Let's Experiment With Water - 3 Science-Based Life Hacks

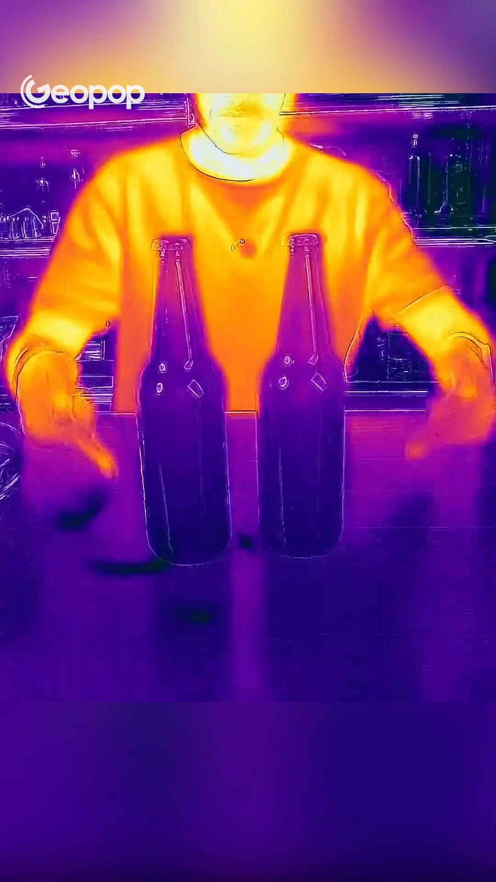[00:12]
Using a thermal camera, we can see that they are more or less exactly the same color, so they are identical in temperature.